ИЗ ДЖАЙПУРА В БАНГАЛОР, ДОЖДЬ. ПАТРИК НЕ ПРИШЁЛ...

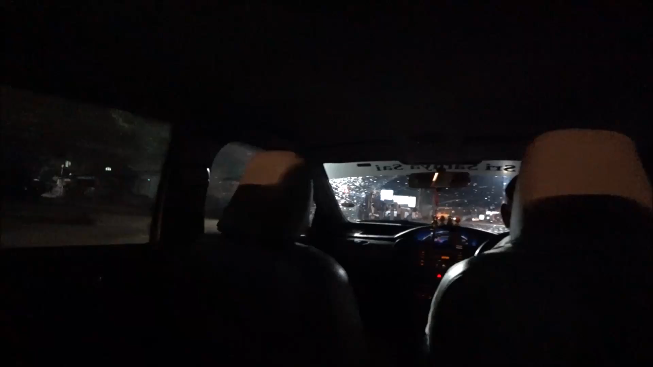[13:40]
Вот тайм нау. А, 11. Два часа мы ехали с аэропорта. Какие хорошие дороги. Все видно.